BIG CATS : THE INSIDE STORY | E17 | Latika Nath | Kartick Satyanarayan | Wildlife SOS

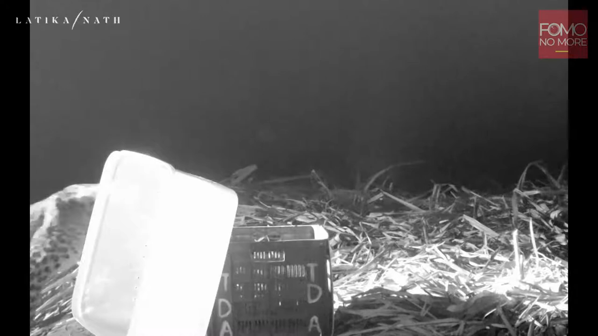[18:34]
There's another cub in the box. You can see the silver of it behind. And she picks the cubs up and goes back one after the other. And so we have successfully returned these